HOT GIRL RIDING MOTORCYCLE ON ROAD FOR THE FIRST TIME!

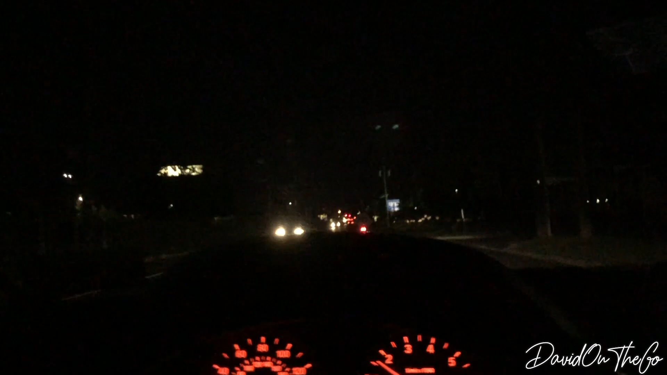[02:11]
She's probably in, like, third gear right now. Yo, she's really out already. Yeah, her third day practicing. We literally been out here just for, like, an hour, an hour and a half or something on her third day. The previous days were probably, like, also an hour, an hour and a half, two hours. Nothing crazy, but she definitely got comfortable real quick. Yeah, now she's going.
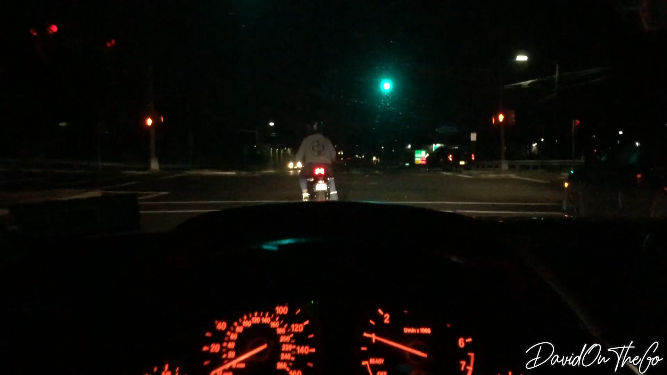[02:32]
Okay, she took the left turn good.
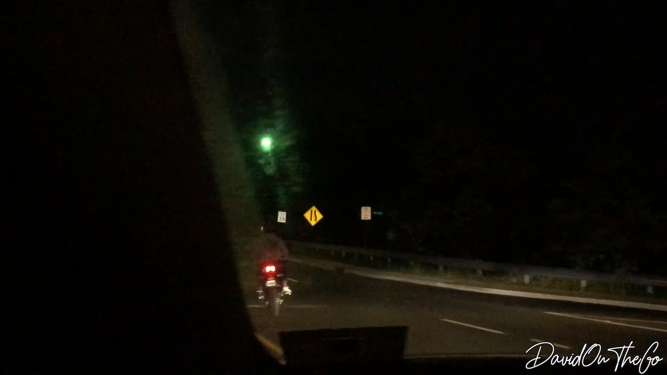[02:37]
Yeah, she took the left turn good. Hey, she's really out here. Okay, she's going up a little hill. Nothing crazy.
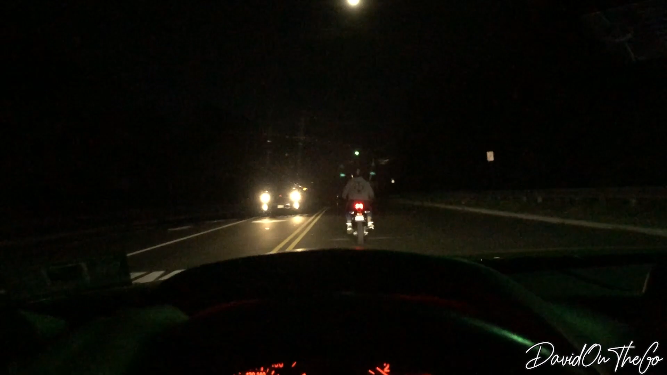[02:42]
It's just a little hill. Good, good, good. Oh, oh, oh. She can't touch the ground. She can't touch the ground.
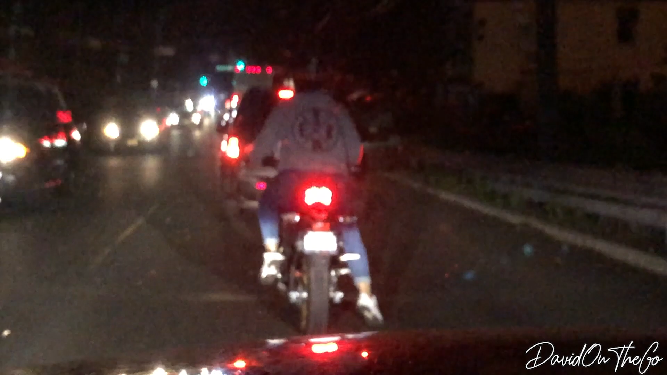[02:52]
Hey, taking off. Okay. She's doing really well. Yo, she's doing really good.
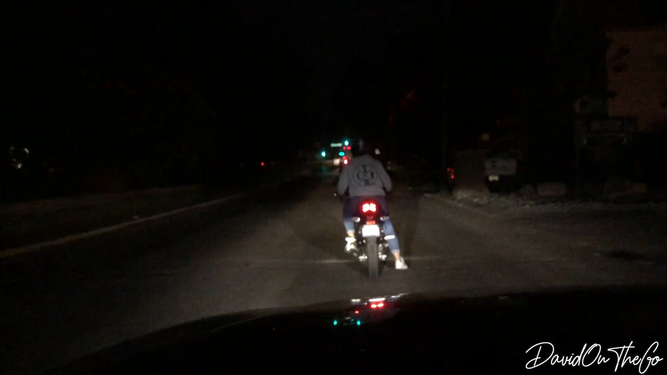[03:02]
Like, she hasn't stalled. She's starting to go. Good job. She took off without stalling. Yo, she's doing really good. Little left turn.
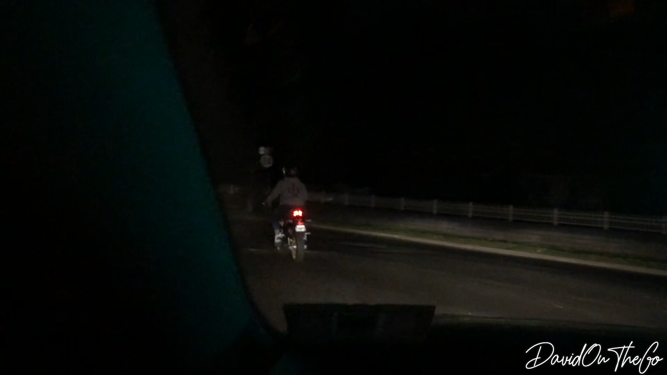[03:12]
Good. Okay, okay, okay. Ooh, good job. Hey, good fucking job.
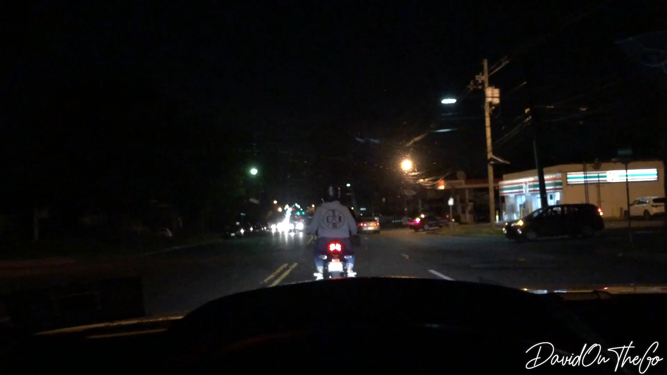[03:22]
She had to come to, like, a little hard stop. She went into first gear, so I kind of jerked her. I just seen it. She's doing really good. She's doing really good. She's doing really good. Thank you.